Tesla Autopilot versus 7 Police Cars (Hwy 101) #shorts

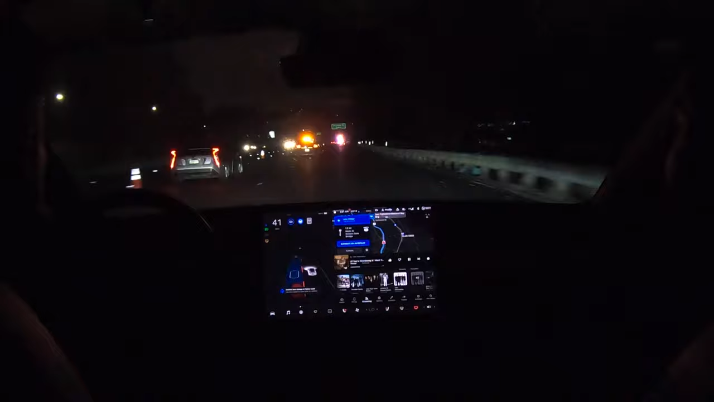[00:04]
All right YouTube now you can see ahead we have a cop right in front of us Weaving telling us that there's a traffic break so we're not allowed to go ahead of him It's getting a little too close for comfort though Sorry deactivated